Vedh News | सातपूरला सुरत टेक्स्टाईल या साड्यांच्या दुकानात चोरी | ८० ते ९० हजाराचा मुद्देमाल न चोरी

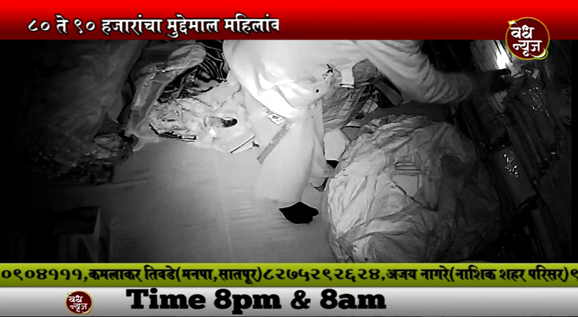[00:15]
दिसुन यता सुन या चोरीचे घटना सेसी टीवी कैमेरात कईद जली लिया है कल्लू